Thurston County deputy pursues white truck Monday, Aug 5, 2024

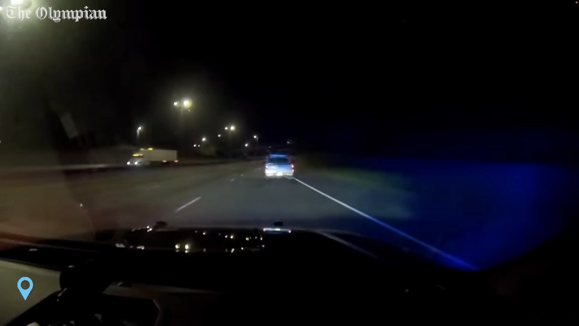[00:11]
We're in northbound in the right hand lane, speeds of 84, no traffic. Northbound right hand lane, speeds of 84, no traffic.
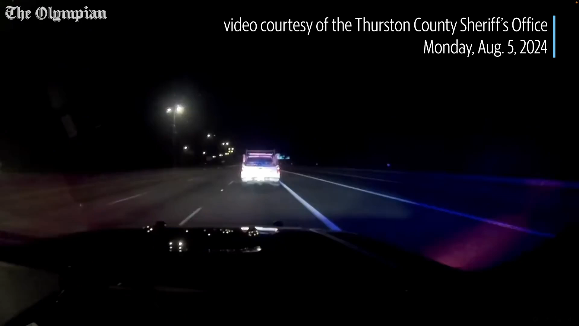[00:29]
Radio launch all 75. We're still in the right hand lane. Approaching exit 107, speeds of 75. Coming up to exit 107, speeds of 75. Taking exit 107 on the Pacific.